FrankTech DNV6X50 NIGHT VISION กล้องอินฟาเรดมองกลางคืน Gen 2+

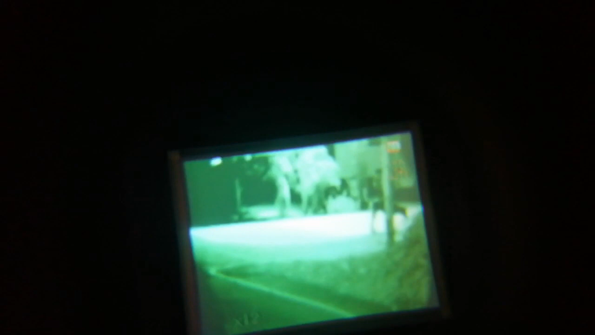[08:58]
สมารถเห็นในพี่มือนะครับ ซูม นี่นะครับ ซูม